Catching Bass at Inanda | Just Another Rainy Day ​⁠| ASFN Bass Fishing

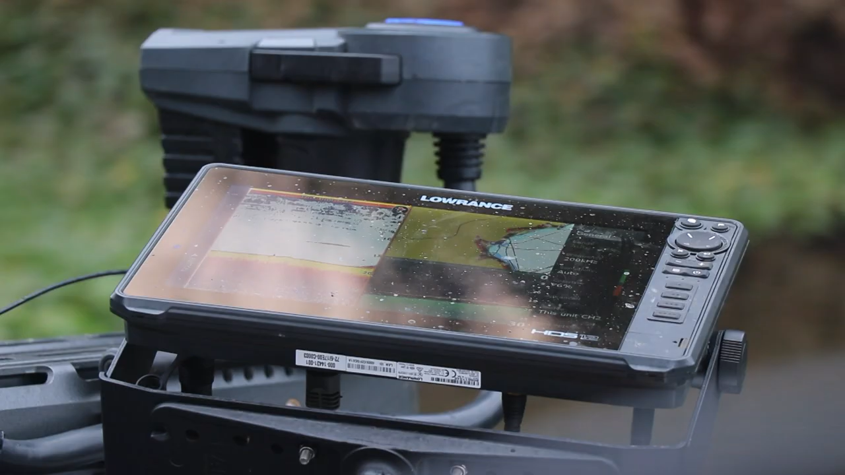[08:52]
and we've now set the Rance Ghost to automatically take us to a spot.